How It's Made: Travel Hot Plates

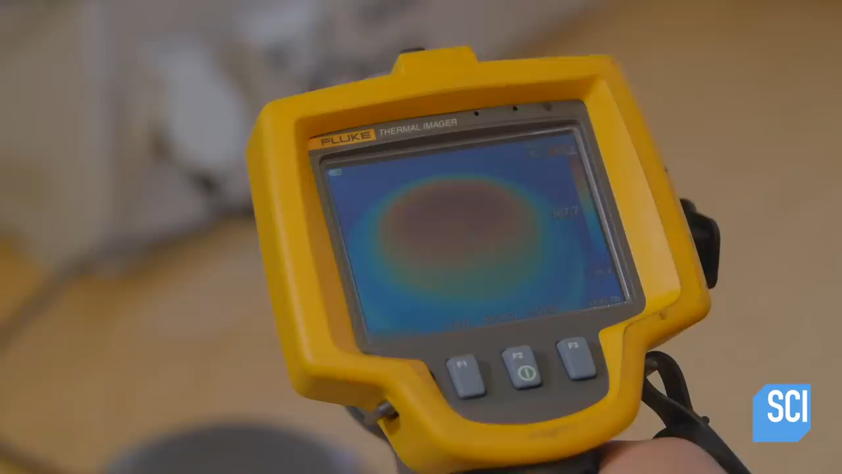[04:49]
the image proves that heat is evenly disseminated across the surface